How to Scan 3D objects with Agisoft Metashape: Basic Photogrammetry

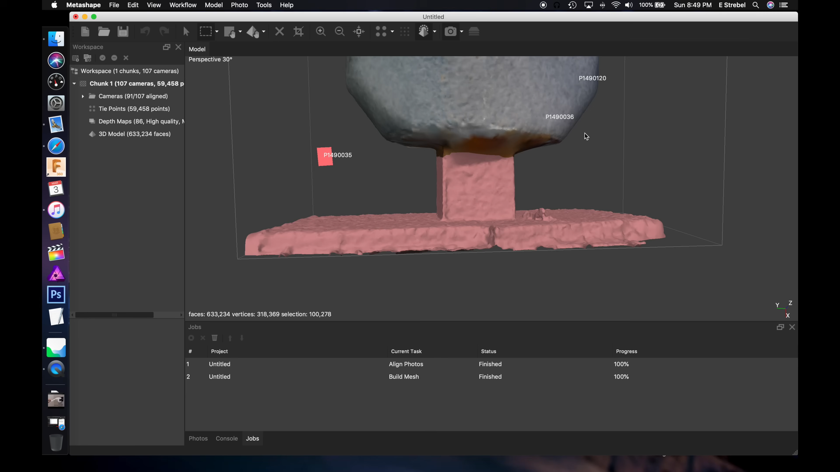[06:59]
that we're going to remove the support at the very bottom because we don't
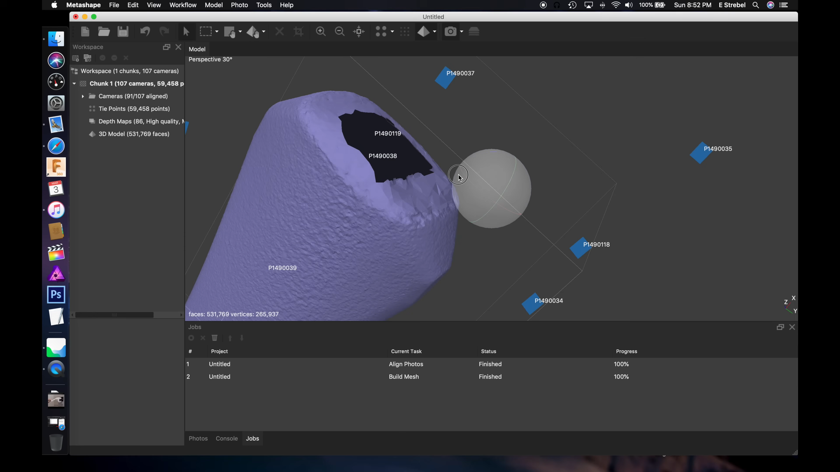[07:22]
and then we're going to fill this hole this application has the option to fill that hole so we can create a solid